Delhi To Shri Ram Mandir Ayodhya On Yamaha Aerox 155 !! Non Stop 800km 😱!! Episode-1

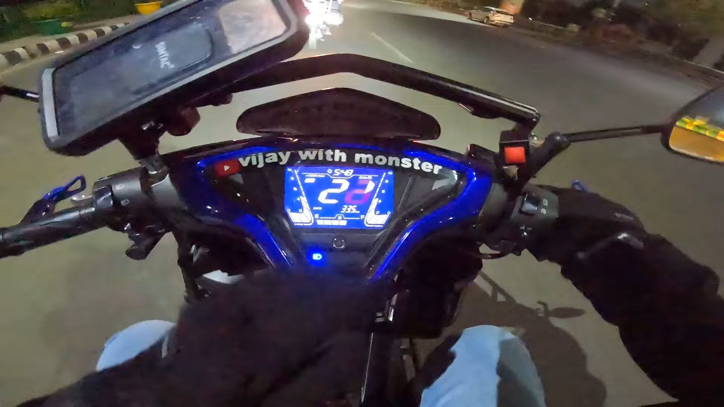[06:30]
दी थी अभी तक 33 किलो मिटर हम आ चुके हैं और यह अपना लाइन अप है पूरा का पूरा और
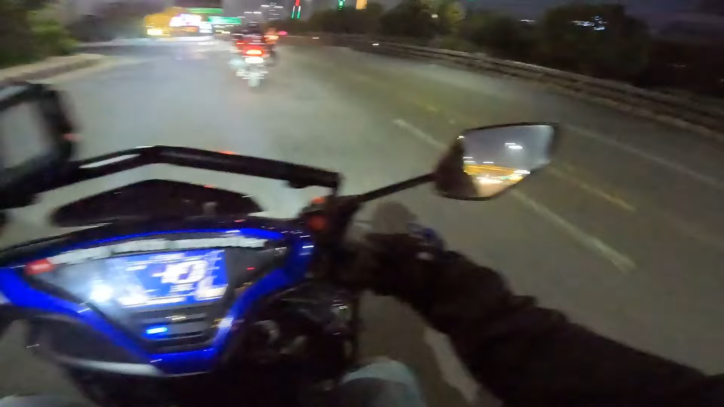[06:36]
यह मतलब लाइन अप से चले ना तो यार लोगों लोग भी बहुत अदर नोटिस करते
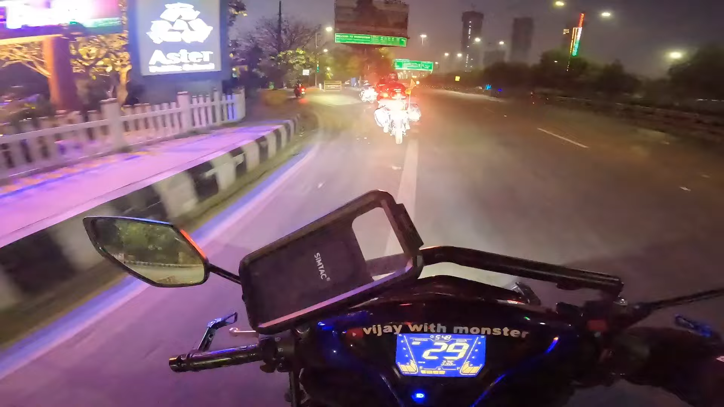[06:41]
हैं और दूसरी चीज यह कि अच्छा � लगता है यार मतलब ना काफी बंदे
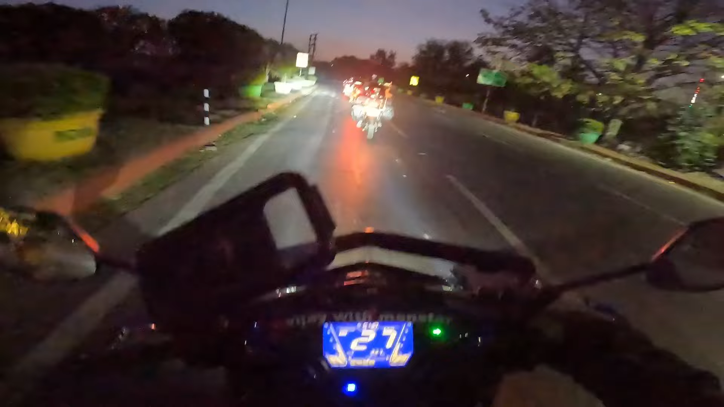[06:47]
देखेंगे यह भी तो वह भी बहुत सही लगेगा कि यहां अगले बंदे लाइन अप से जा रहे हैं और
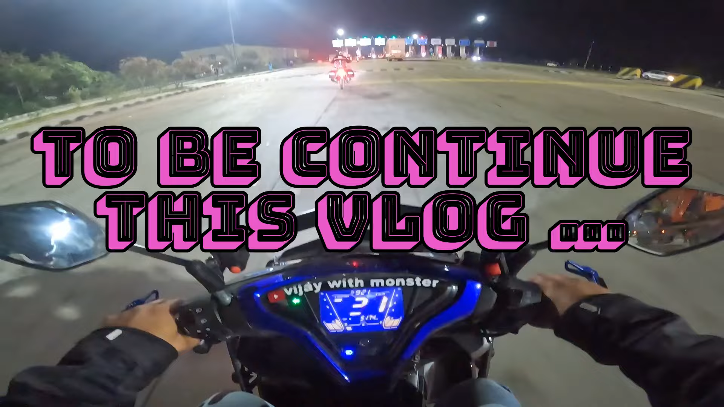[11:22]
है कि यह लकनव का टॉल है है खाल